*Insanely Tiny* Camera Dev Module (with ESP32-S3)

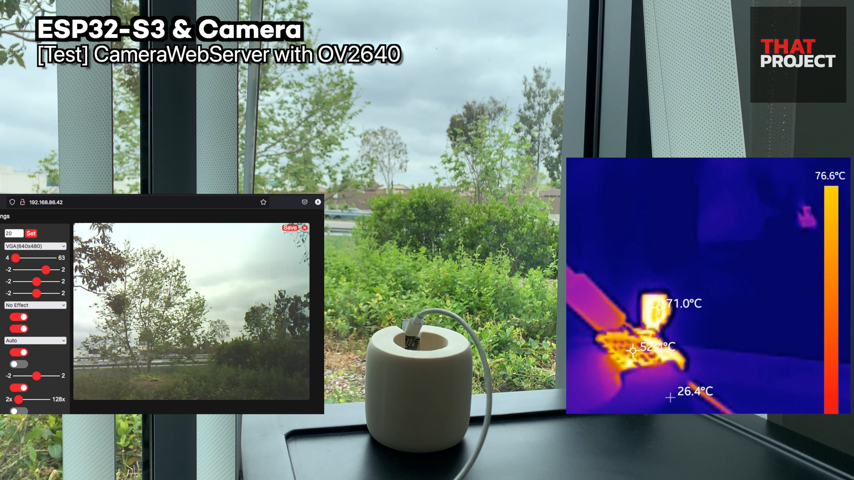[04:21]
i expected the regulator on the main board to be the hottest but the obitin's 40 was the hottest currently the maximum rod condition is continuing the temperature of the main board is kept at around the 55 degrees it's celsius the obitin's 40 is already working it doesn't seem to go over 80 degrees it may be different in the situation where you make an enclosure and put this device in it but this is definitely a good enough device